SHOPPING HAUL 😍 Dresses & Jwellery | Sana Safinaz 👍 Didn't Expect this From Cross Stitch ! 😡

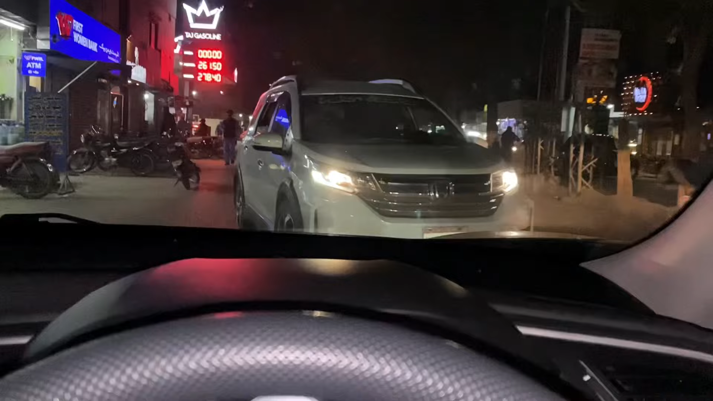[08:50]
एंड यहाँ पे देखें ये कैसे रॉन्ग वे पे आते हैं, इतनी बड़ी गाड़ियाँ लेके,